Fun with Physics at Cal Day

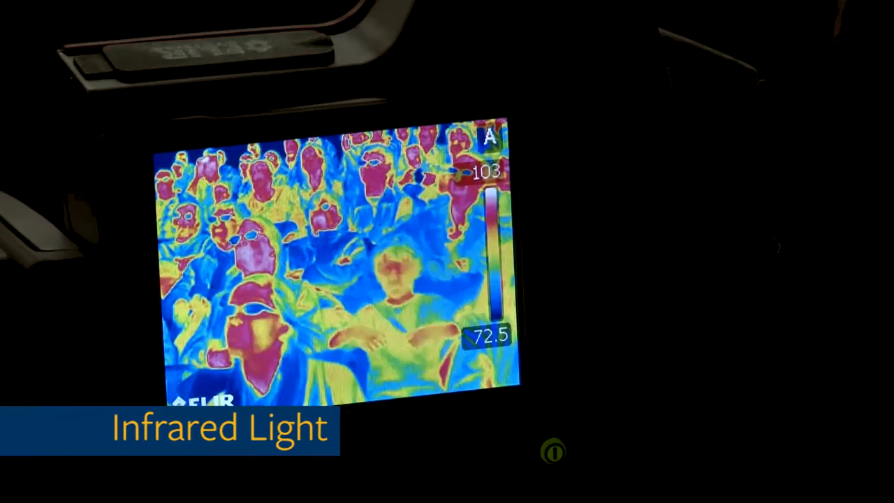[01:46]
Every object produces infrared red light at a color or wavelength that corresponds to its temperature.